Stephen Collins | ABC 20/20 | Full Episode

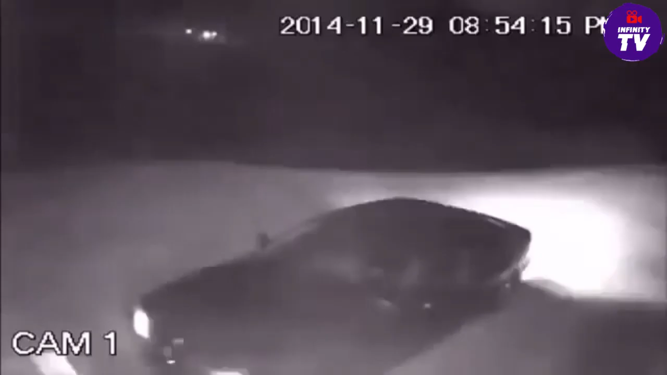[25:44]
But the real shocker, driving a BMW as the getaway car.
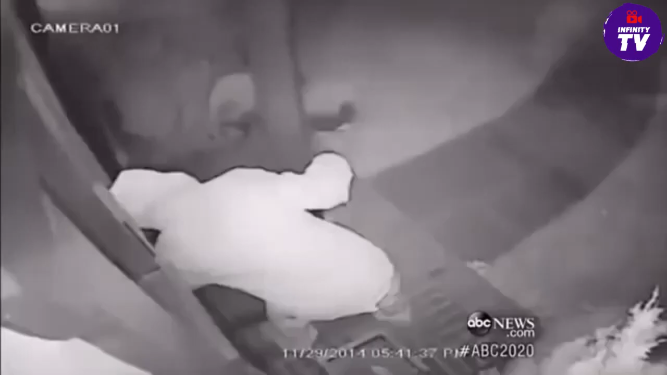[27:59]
It's a total opportunity crime. Run up to the porch, grab the package.
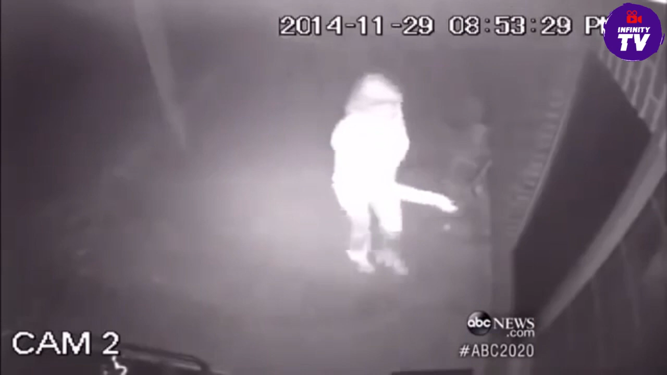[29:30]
Uh-huh. Yes. To the back door of your house. Correct. Yes.
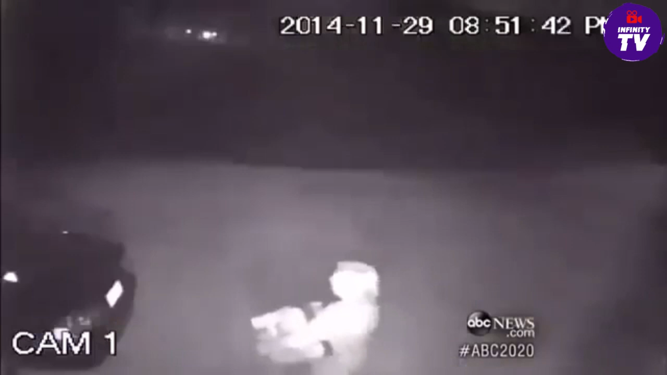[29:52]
And then you see she goes out to the driveway, puts the packages in the trunk of her BMW. That's right. The getaway car? A Beamer. You don't expect someone to pull up with a BMW. Well-dressed, older lady.